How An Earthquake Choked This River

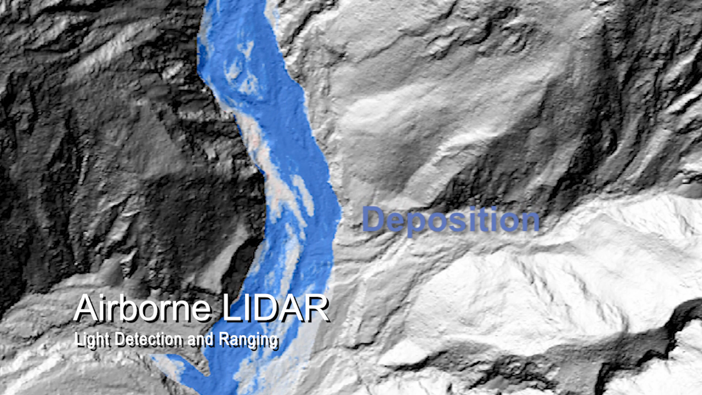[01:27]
And so LIDAR provides us with a really accurate measurement of the topography.